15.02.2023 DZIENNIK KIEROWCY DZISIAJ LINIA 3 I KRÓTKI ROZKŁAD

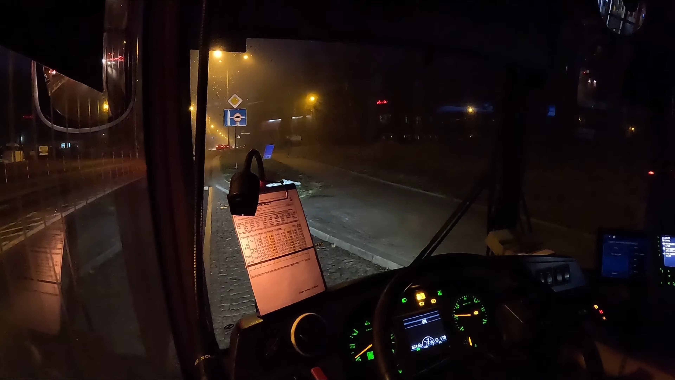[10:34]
co dzisiaj działo się na mieście musicie obejrzeć film film który ukaże się synchronicznie tam jak idą te po kolei filmy więc wypatrujcie wypatrujcie ciężko im powiedzieć w tej chwili kiedy on się ukaże a my jedziemy dalej my jedziemy dalej w stronę Klośina zobaczcie pogoda się trochę pogorszyła bo słońce zaszło ale i mgła opadła
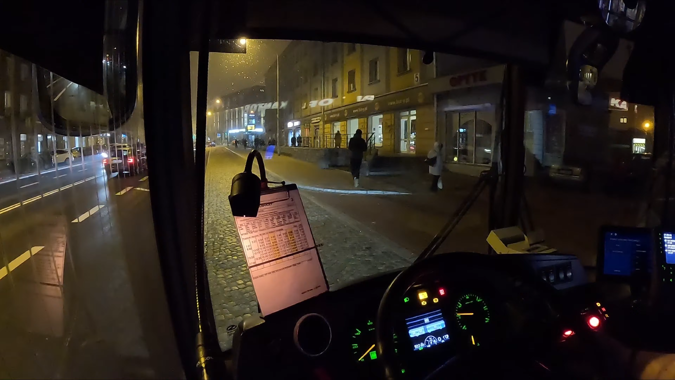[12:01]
17.26 centrum miasta już powoli wszystko wraca do normy jeśli chodzi o ruch na mieście my dalej w stronę Klośina jesteśmy w drodze
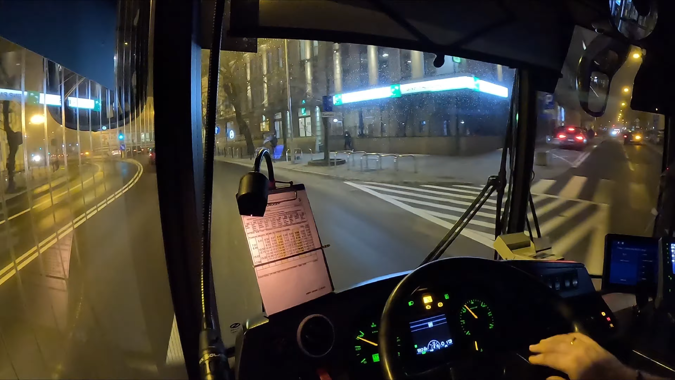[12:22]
no i ta mgła, która zaczyna osiadać na wszystkim zaraz zrobi się mokro wszędzie tyle nie ślisko